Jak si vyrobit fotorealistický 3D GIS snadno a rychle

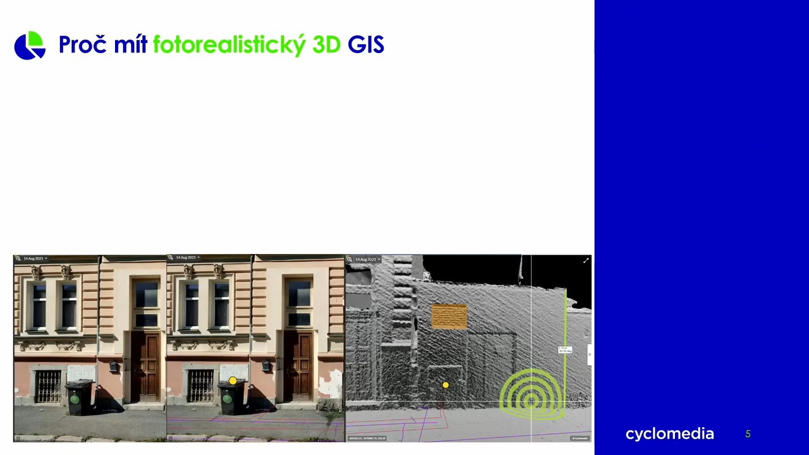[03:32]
Proč mít fotorealistický GIS? Ta nejjednodušší úloha je prostě se podívat a všichni, vy sami osobně, ale i většina vašich koncových uživatelů, o které se staráte, kterým poskytujete support, už dneska do panoramy nebo do Street View prostě chodí.
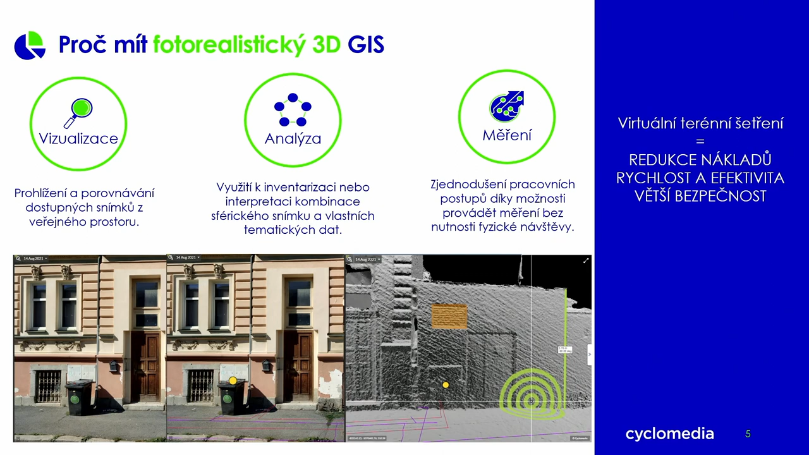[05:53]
která nám umožňuje provádět velmi přesný měření. To znamená, umožňujeme províst nějaké měření z kanceláře bez toho, aby bylo potřeba jít na tu fyzickou návštěvu. V podstatě takovýmhle způsobem pomáháme vytvořit nějaké digitální dvojče. Tady byly vlastně příklady BIMových objektů na kanalizační nebo vodovodní síti. Ten náš přístup je vlastně podobný, ale v jiném měřítku. My nikdy nepůjdeme do takového detailu, ale pro velká rozsáhlá území, tam, kde vidíme z toho auta, dokážeme pomoct vytvořit nějaké dvojče,